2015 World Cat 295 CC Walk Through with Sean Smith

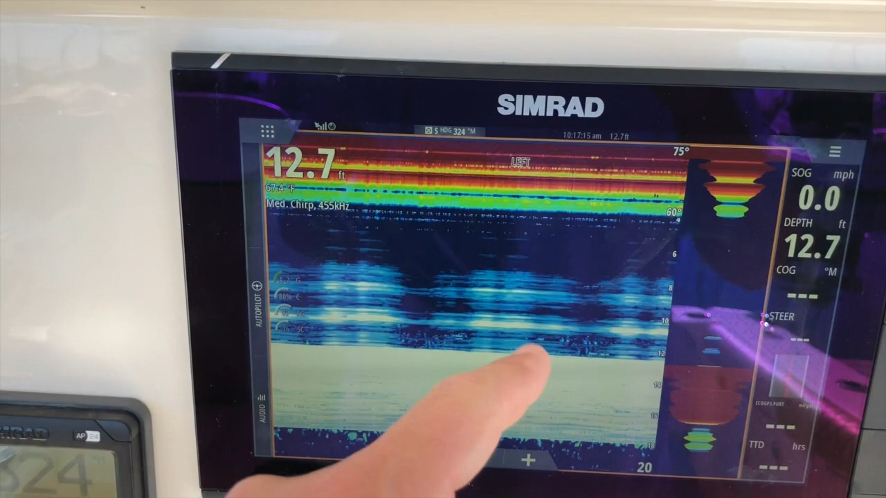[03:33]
On screen: depth 12.7 ft, speed 0.0 mph
finder here we can see going and autopilot right in the middle.